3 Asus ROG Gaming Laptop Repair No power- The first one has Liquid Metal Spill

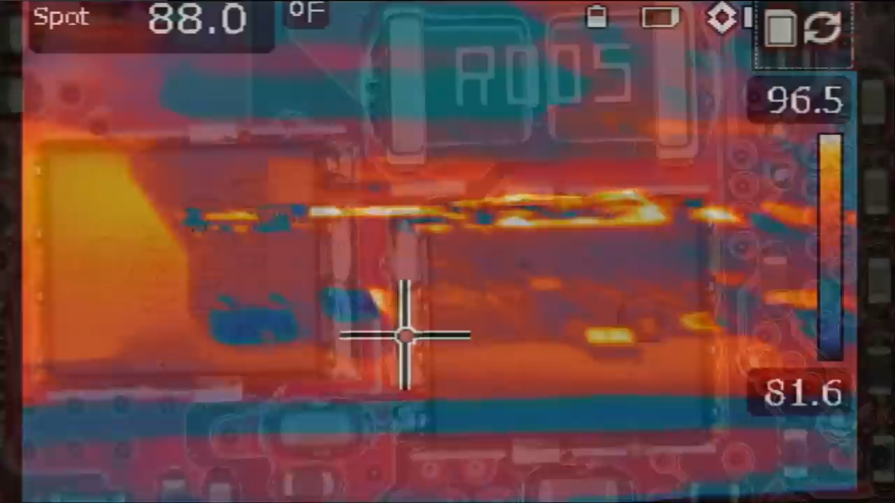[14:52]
On screen: spot 88.0°F, scale top 96.5°F, scale bottom 81.6°F
So we're gonna inject voltage at the shorted area of the MOSFET, right here.
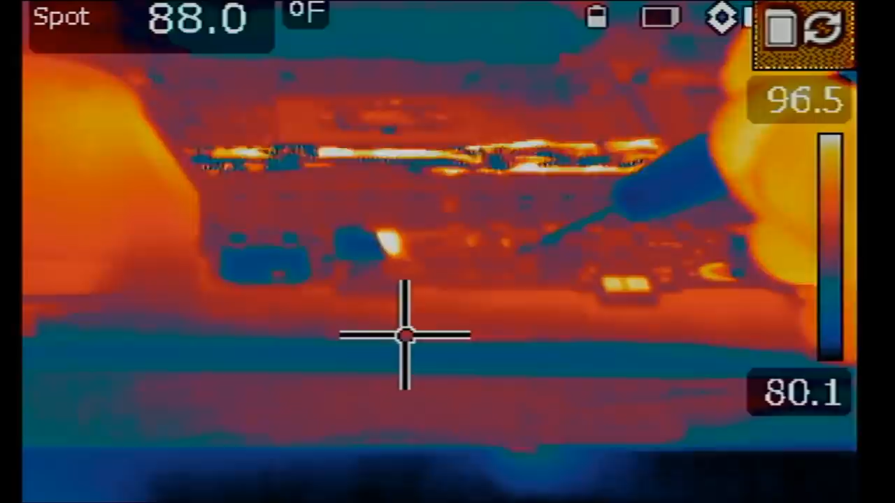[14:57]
On screen: spot 88.0°F
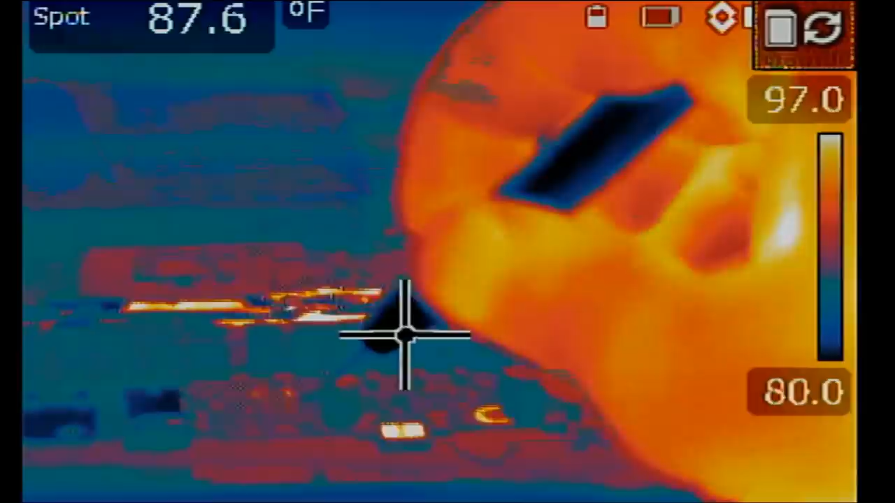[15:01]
On screen: spot 87.6°F, scale top 97.0°F, scale bottom 80.0°F
and what is getting hot on the board.
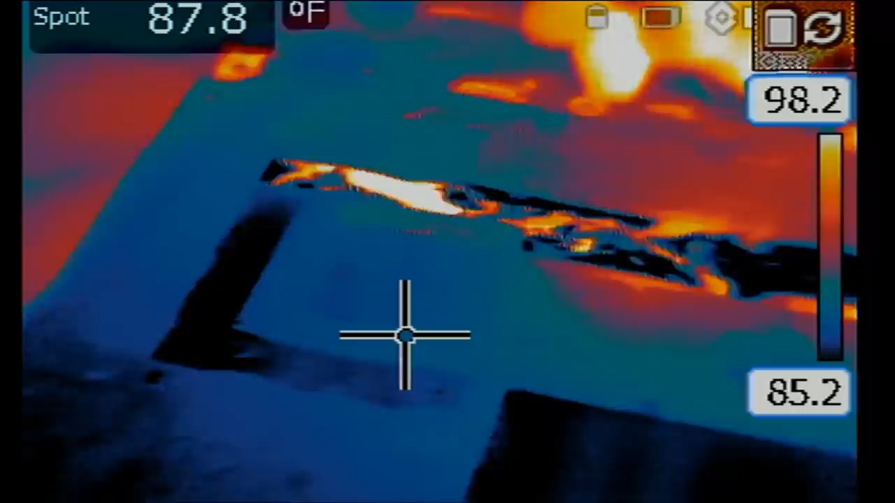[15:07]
On screen: spot 87.8°F, scale top 98.2°F, scale bottom 85.2°F
So I think I see something getting hot maybe in this area right here, which is under this copper shield.
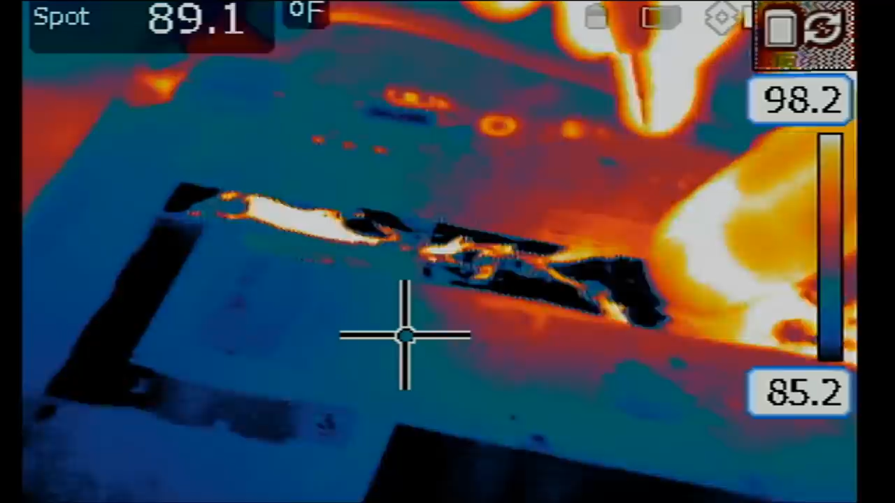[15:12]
On screen: spot 89.1°F
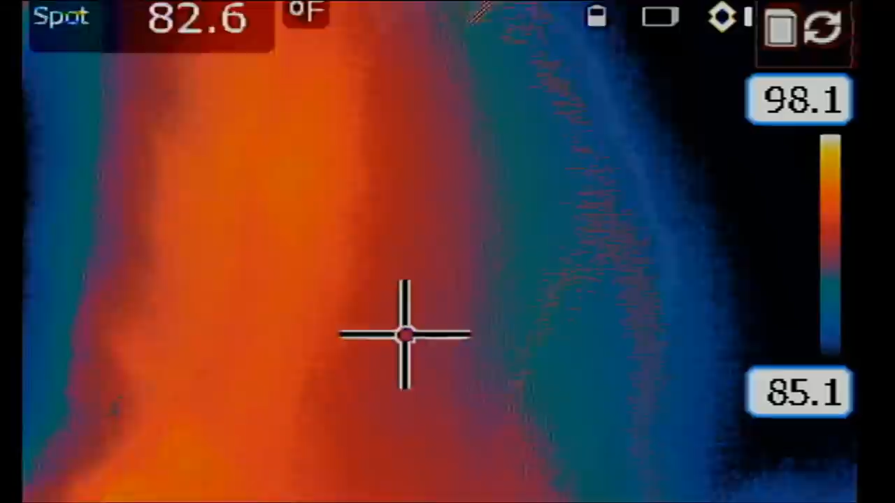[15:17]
On screen: spot 82.6°F
We're gonna have to investigate further because we have a shield that may be blocking heat from showing up on the thermal camera.
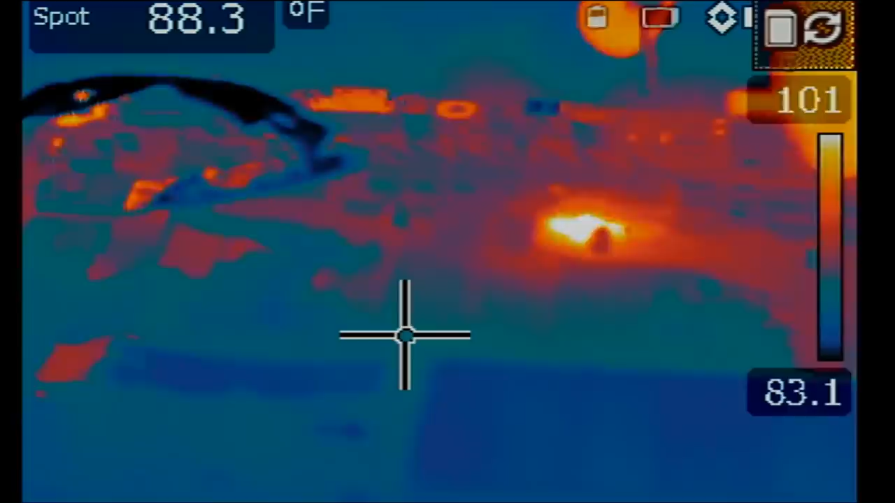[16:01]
On screen: spot 88.3°F
Now heat is visible because we removed that copper shield. Right now, if we inject voltage, we see it right here, right over here.
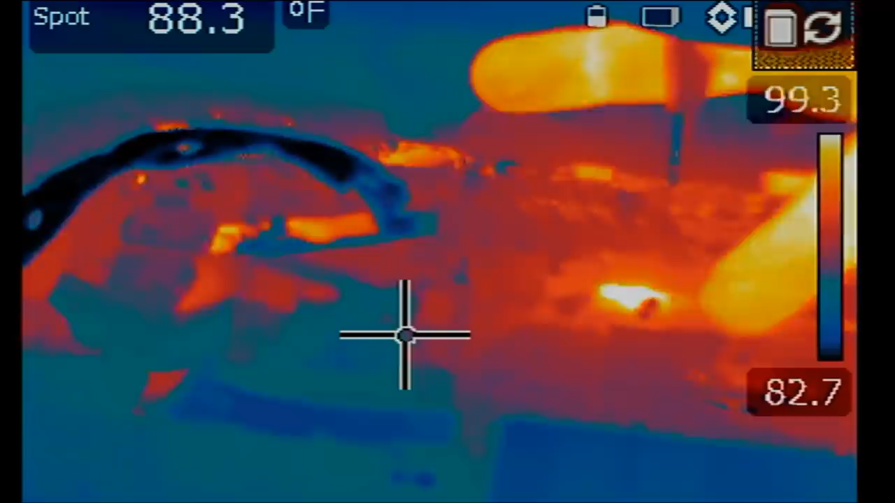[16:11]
On screen: spot 88.3°F
And what's here?
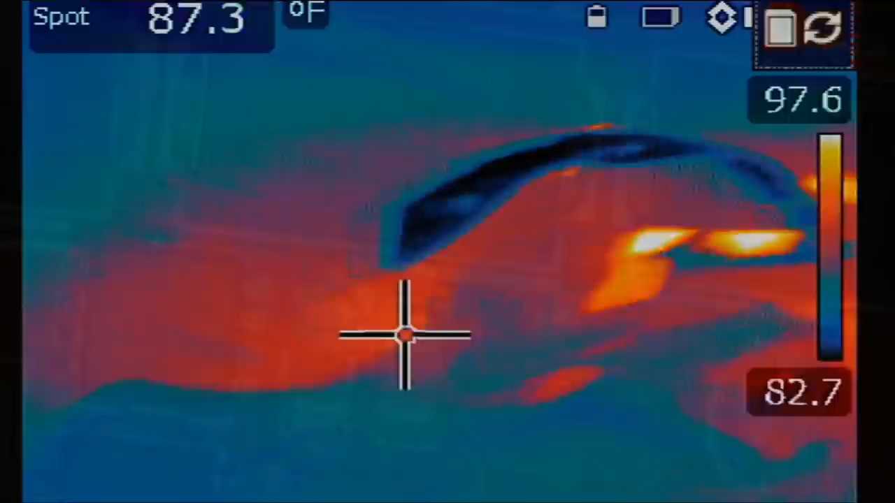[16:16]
On screen: spot 87.3°F
Right there. It's most likely this cap here. This cap is likely the problem. We got it.